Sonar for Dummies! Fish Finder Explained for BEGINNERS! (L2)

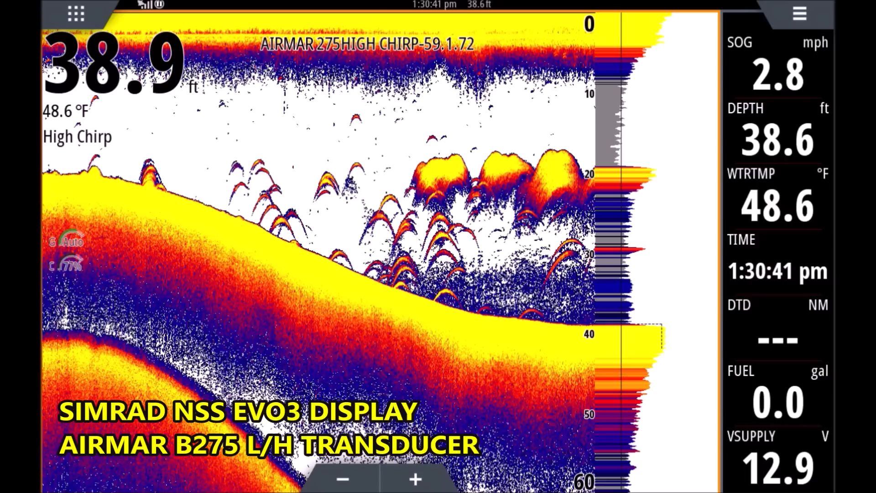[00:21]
On screen: water 48.6°F, speed 2.8 mph
put a link to this video here in that description so you can find your way back all right let's get started on this one you know each each time I add a video to this series I'm gonna add a little more information using more and more complex screenshots as we go if you have any questions please put them in the comments I'll be happy to answer them all all right let's get started on this right away we're gonna start with some bait you can see we have three clouds of bait here you can see they are bright yellow they have all the colors of our palette there so we can see it's a